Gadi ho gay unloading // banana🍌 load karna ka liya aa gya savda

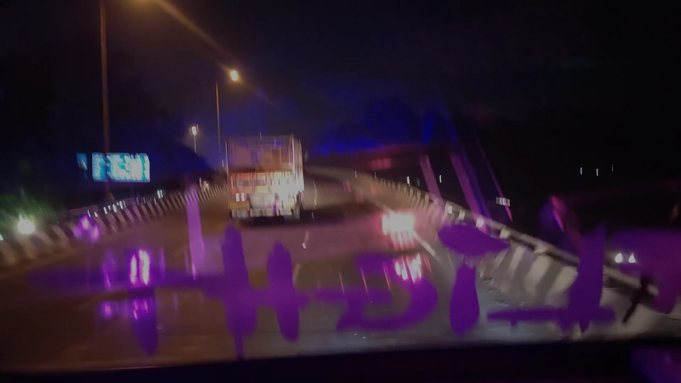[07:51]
ਹਾਏ ਫ੍ਰੈਂਡਸ ਸ਼ਾਮ ਕੇ 7 ਵੱਜ ਚੁੱਕੇ ਹੈ ਔਰ ਮੈਂ ਨਾਸਿਕ ਪਹੁੰਚ ਚੁੱਕਾ ਹੂੰ ਤੋ ਨਾਸਿਕ ਮੈਂ ਤਾਂ ਕੋਈ ਲੋਡ ਜਮ ਨਹੀਂ ਰਿਹਾ ਮੁਝੇ ਤੋ ਇਸ ਲਈ ਫਿਰ ਆਪਣੇ ਘਰ ਹੀ ਜਾ ਰਹੇ ਹਾਂ ਸਾਵਦਾ
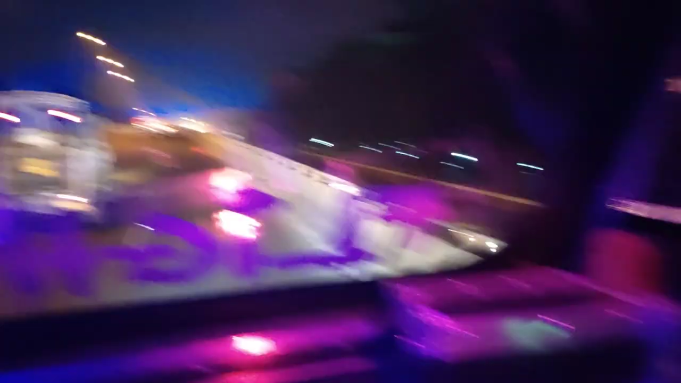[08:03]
ਵਹਾਂ ਸੇ ਕਰੇਂਗੇ ਲੋਡ ਹਮ ਜੰਮੂ ਕੇ ਲੀਏ ਤੋ
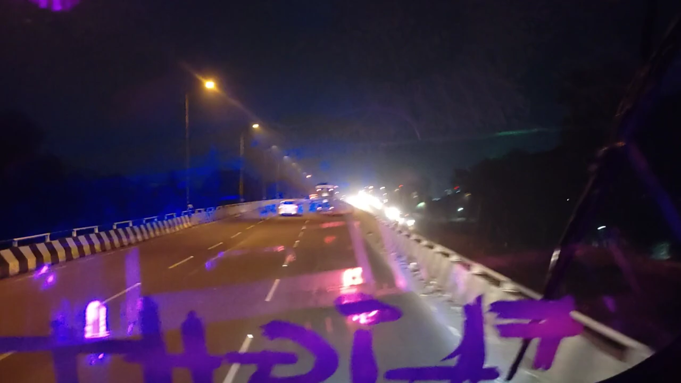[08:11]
ਨਾਜਮ ਭਾਈ ਕੋ ਕੀਆ ਥਾ ਕਾਲ ਬੋਲਤਾ ਆ ਜਾਓ ਹਜਮਨ ਸੇਰ ਸੇ ਹੋਈ ਹੈ ਬਾਤ ਜਾਏਂਗੇ ਸਾਵਦਾ ਸੇ ਕਰੇਂਗੇ ਗਾੜੀ ਲੋਡ ਤੋ ਫਿਰ ਨਿਕਲੇਂਗੇ ਕੱਲ੍ਹ ਹੀ ਹੋ ਜਾਏਗੀ ਸ਼ਾਇਦ ਚਲੋ ਦੇਖਤੇ ਹੈ ਅਭੀ ਕਿਆ ਬਤਾਏ ਸ਼ਾਮ ਕੇ ਟਾਈਮ ਸੁਬਹਾ ਪਹੁੰਚ ਕੇ ਬਤਾਏਂਗੇ
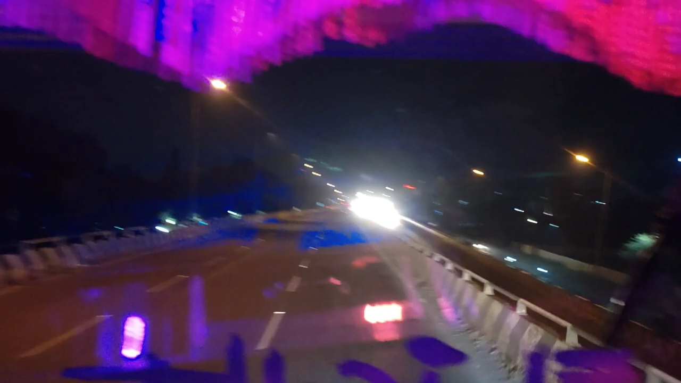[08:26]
ਕਿਆ ਹੋਤਾ ਹੈ ਕਿਆ ਨਹੀਂ ਤੋ ਮਿਲਤੇ ਹੈ ਅਭੀ ਆਪਕੋ ਮਤਲਬ ਆਗੇ ਕਹੀਂ ਜਾ ਕੇ ਖਾਣਾ ਖੁਣਾ ਖਾਏਂਗੇ ਵਹਾਂ ਮਿਲੇਂਗੇ ਦੇਖੀ ਆਪਕੋ ਨਾਸਿਕ ਸਿਟੀ ਉੱਚੀ ਉੱਚੀ ਮੰਜ਼ਿਲ ਲਾਈਟਾਂ ਬੰਦ ਕਰਿਆ ਹੋਏ